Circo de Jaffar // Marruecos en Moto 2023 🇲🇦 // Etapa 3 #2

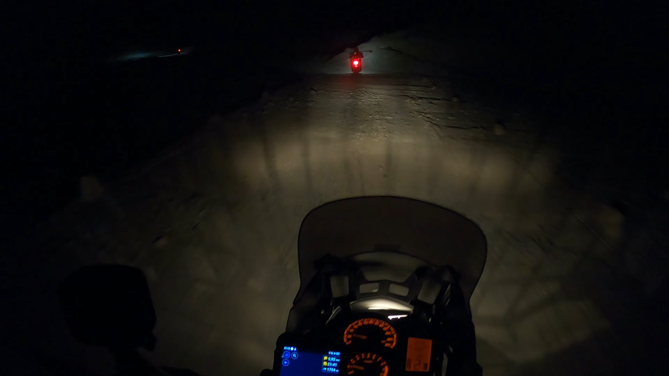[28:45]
Venga, los pistas haciendo ramblas de noche, mira. Os he dicho que la etapa de hoy va a ser graciosa. Yo no sé si llegaré mañana, esto me matan a mí hoy.
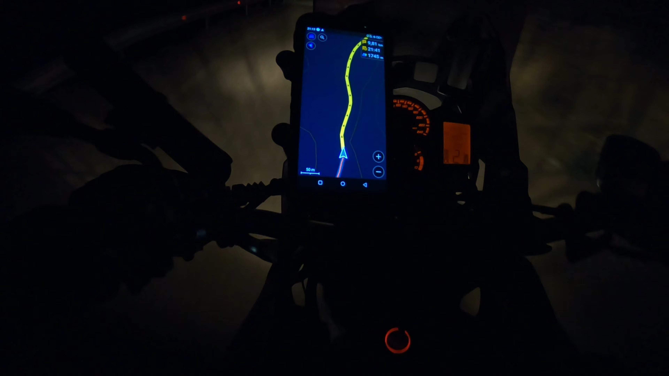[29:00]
9:15 de la noche y todavía no hemos llegado al hotel.
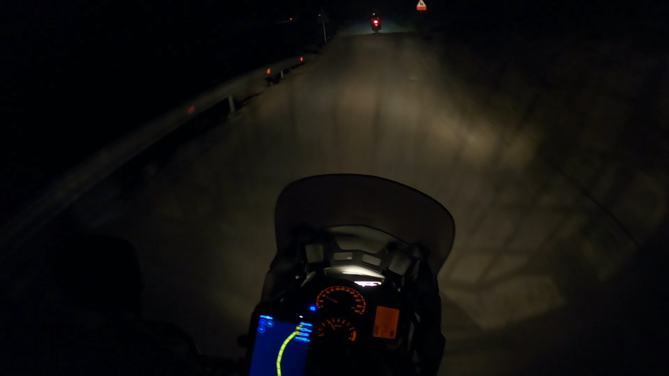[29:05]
Faltan 9 kilómetros. Venga, un badeíto de noche, lo que nos faltaba ya.
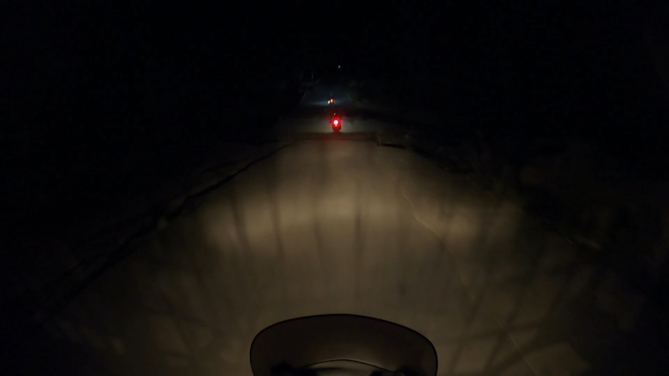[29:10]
Por eso se iba riendo Seba. Venga, pasa, ¿ves Nacho? ¿Ves? Sí, ¿no?